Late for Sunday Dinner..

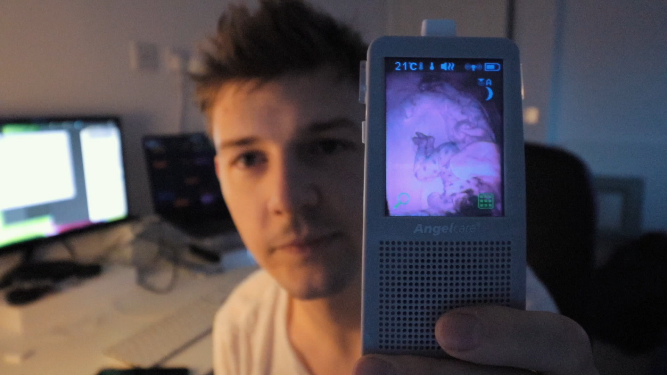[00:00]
this is the baby monitor that we still use for molly because she's our baby but